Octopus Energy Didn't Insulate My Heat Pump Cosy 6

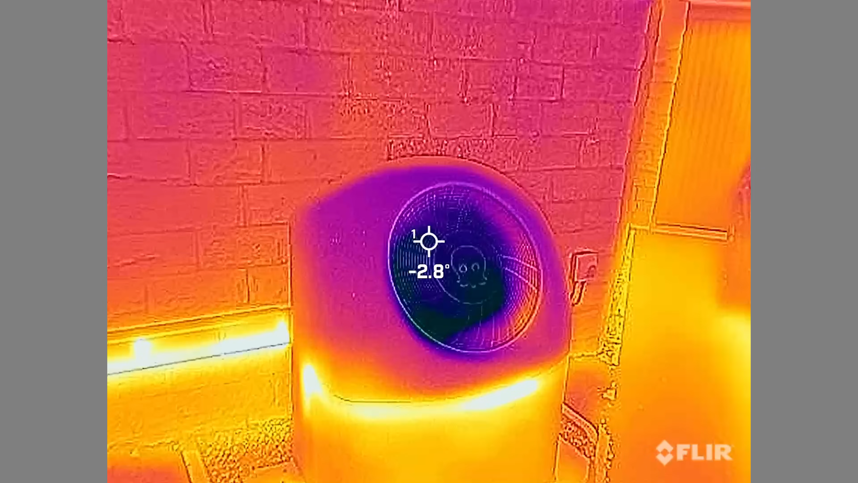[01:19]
even inside the metal casing now when we take the FLIR camera
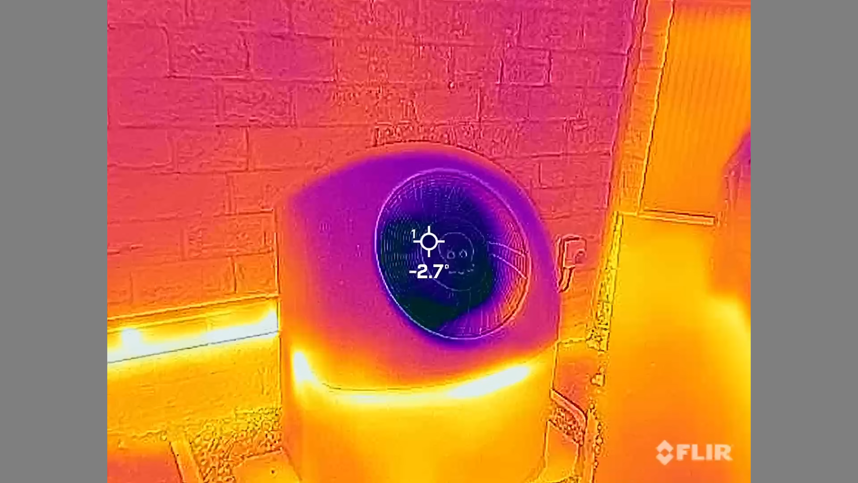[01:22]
over it we can actually see that the biggest loss of heat is around the seams where the front cover actually comes off with
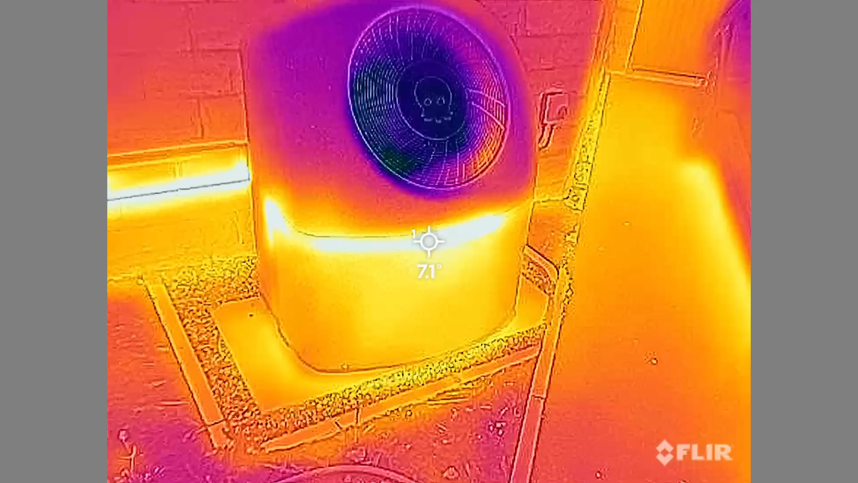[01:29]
7.2 celsius the cover itself is about
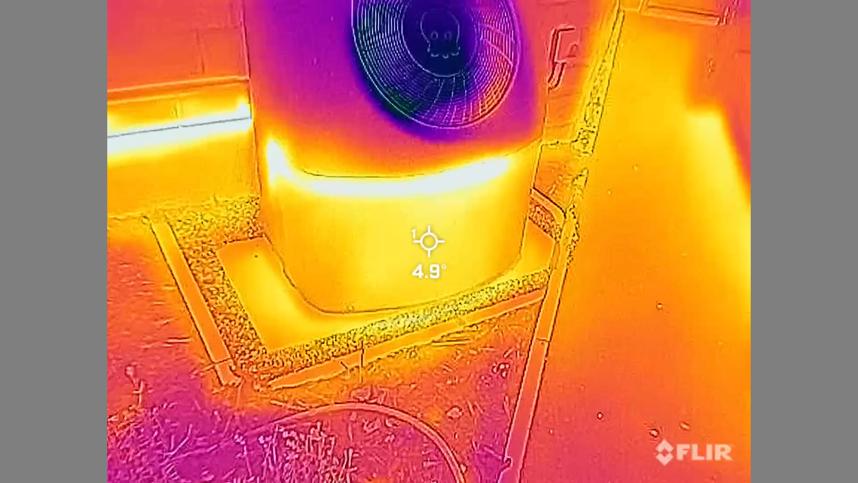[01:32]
4.8 celsius but the background temperature is around about
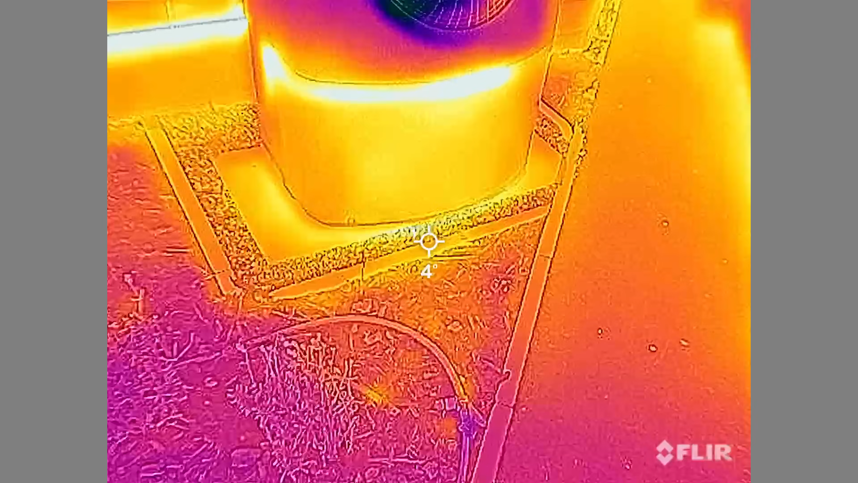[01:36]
2.8 celsius so all in good a good heat retention around the whole unit and obviously the coldest part
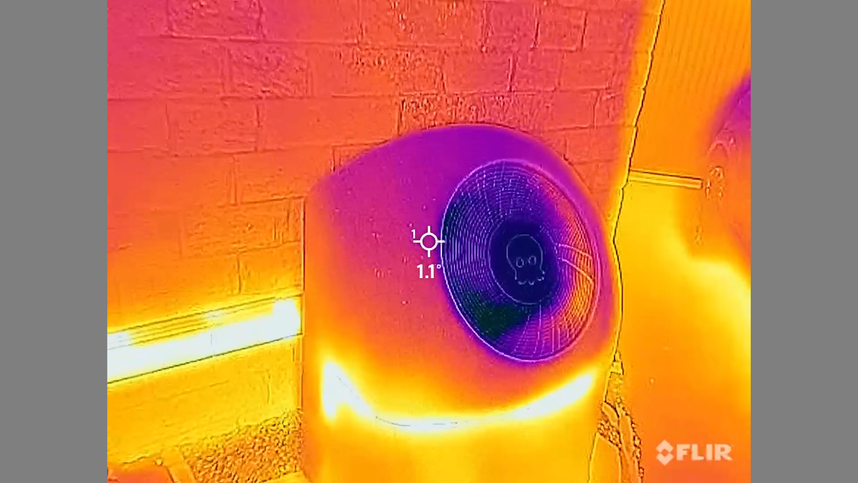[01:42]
is at the top where the fan is blowing the cold heat transfer out
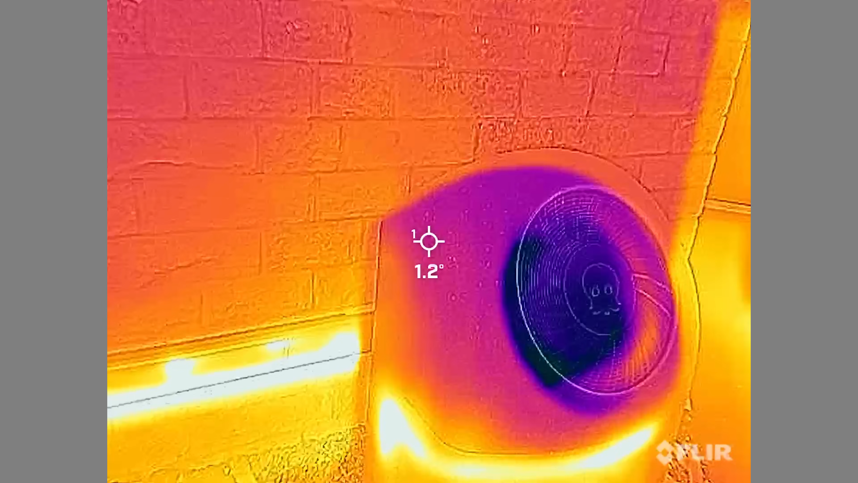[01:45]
of the heat pump now when we go to the
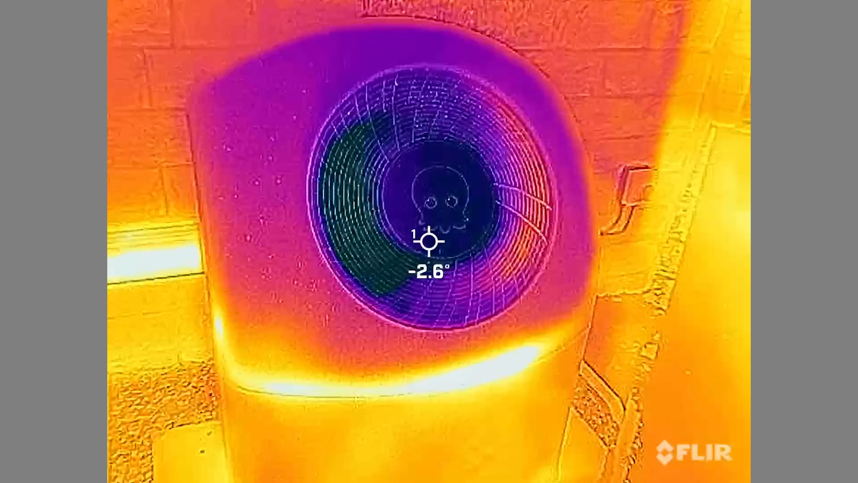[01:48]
rear of the unit we can see
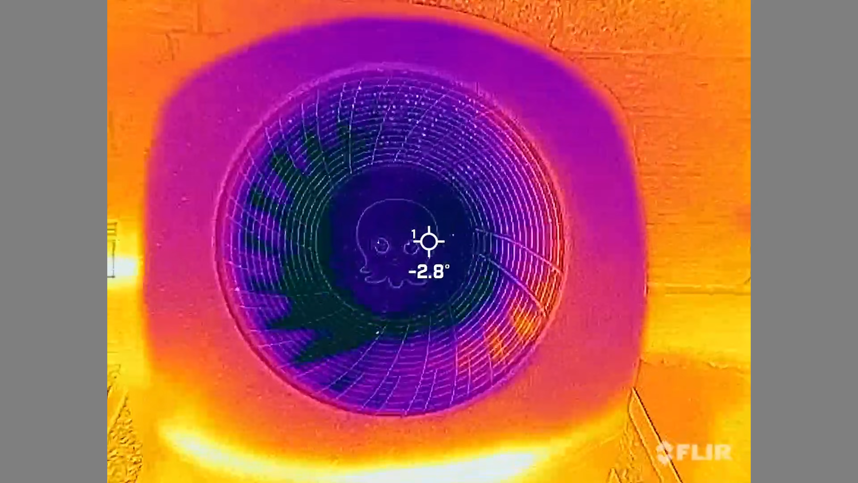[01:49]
that octopus is lagging is done
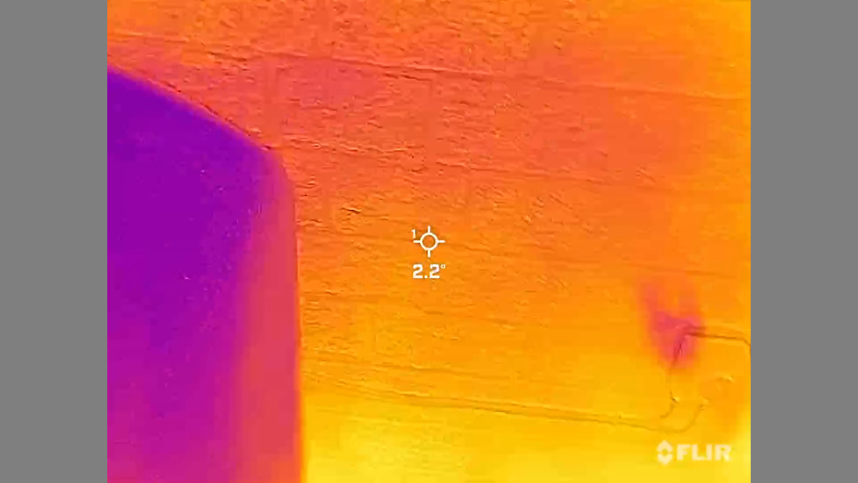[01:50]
to a very
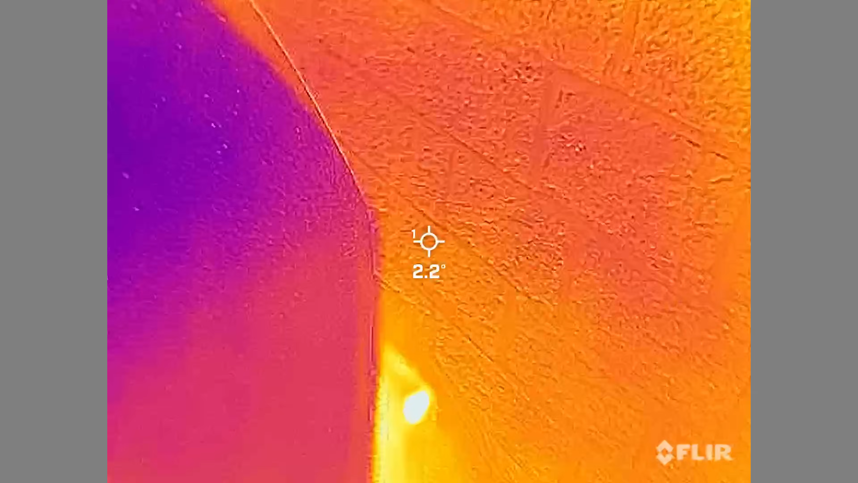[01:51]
good standard
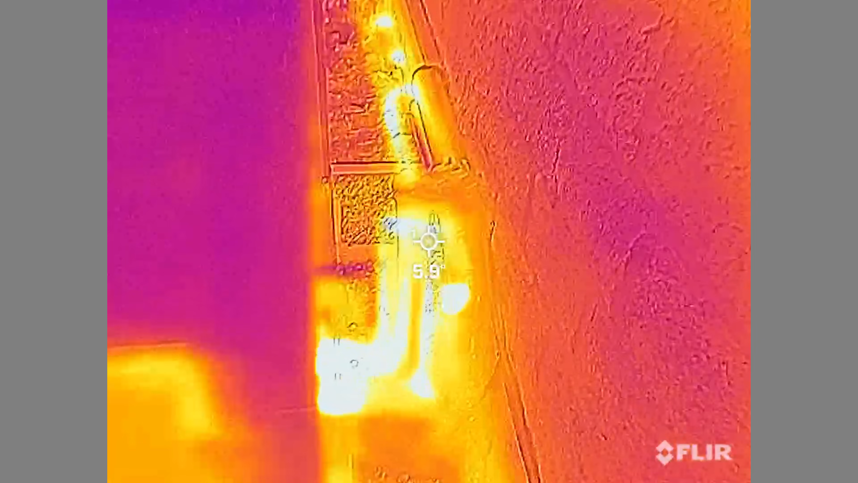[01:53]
apart from the drain off section here we see a spike here of 23 celsius and further down where the
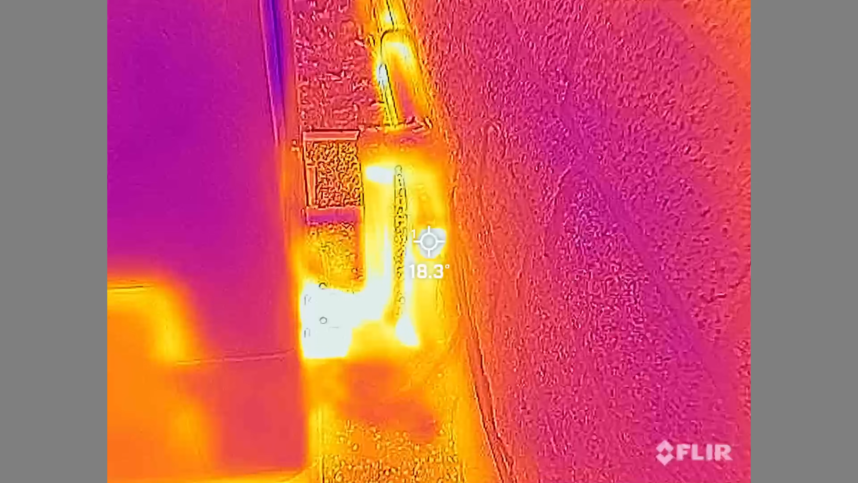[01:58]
isolators connect on the cozy flow and return we see 27 celsius on my install